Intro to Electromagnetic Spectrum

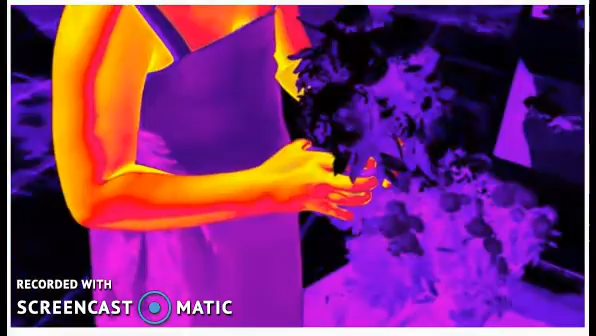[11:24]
Warmer spots means more blood near the surface.
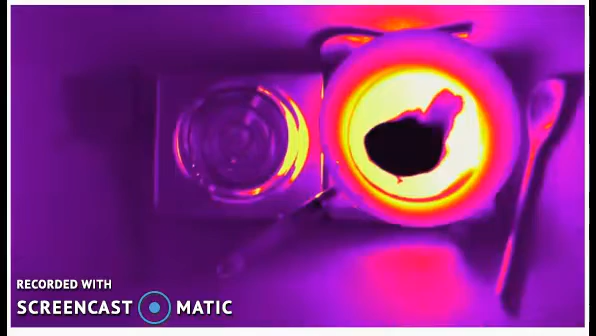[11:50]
The brighter something looks, the hotter it is.